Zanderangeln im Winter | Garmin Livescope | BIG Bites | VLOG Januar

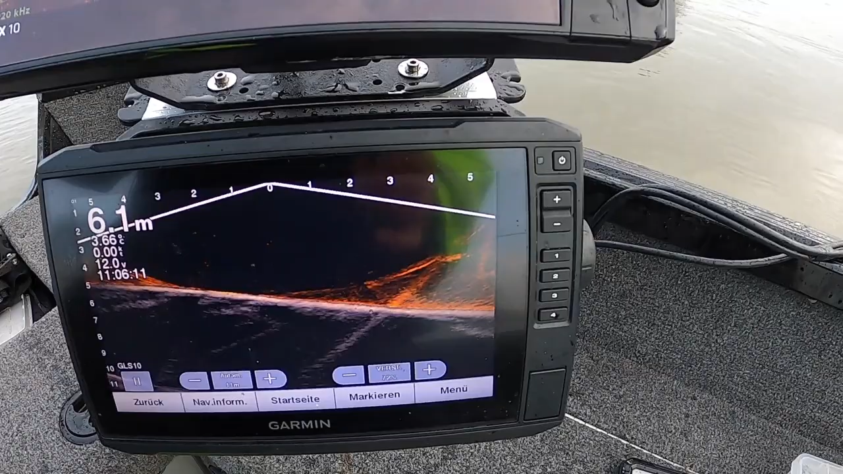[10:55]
On screen: depth 6.1 m
Und direkt darunter kam gerade der Zander von Markus.
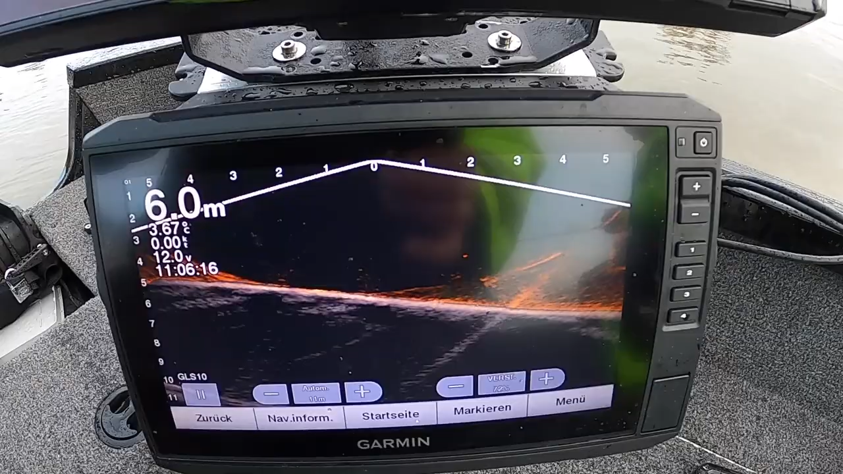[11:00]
On screen: depth 6.0 m
Hier kann man das übrigens noch schön sehen. Also ich habe an der Kaiser Edelstahlstange habe ich zwei Geber hin dran.
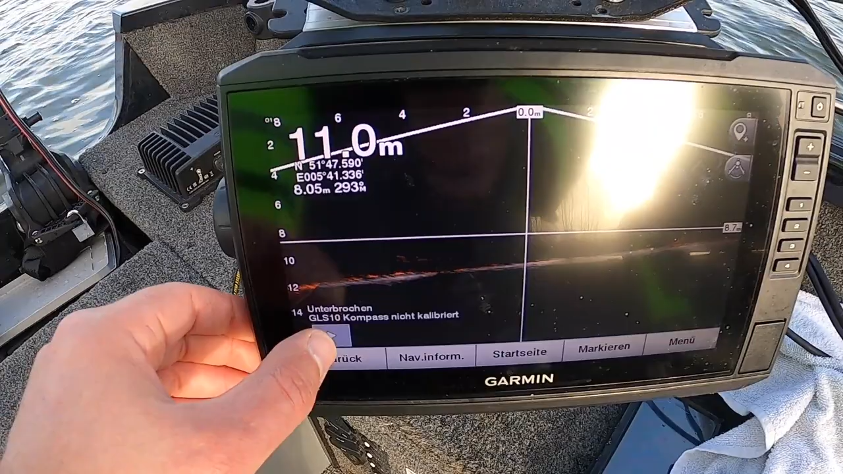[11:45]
On screen: depth 11.0 m
Wichtig ist immer, dass ihr hier unten jedes Mal, bevor ihr die Stange hoch macht, auf Pause drückt.
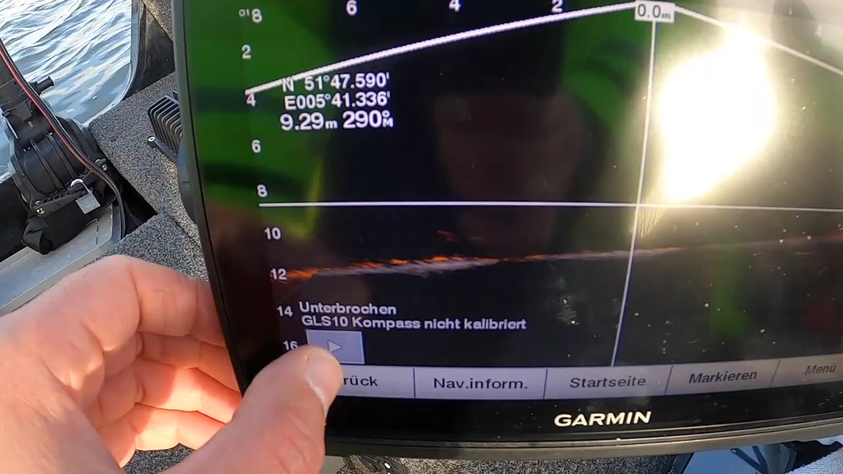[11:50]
Dann steht hier nämlich unterbrochen. Dann kriegt der Geber auch kein Signal mehr.
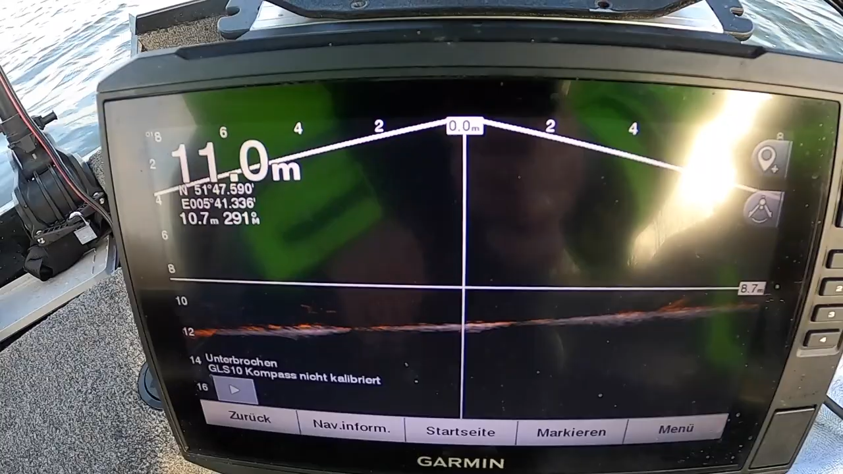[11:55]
On screen: depth 11.0 m
Das heißt, dann ist das in Ordnung, weil Geber immer nur im Wasser betreiben.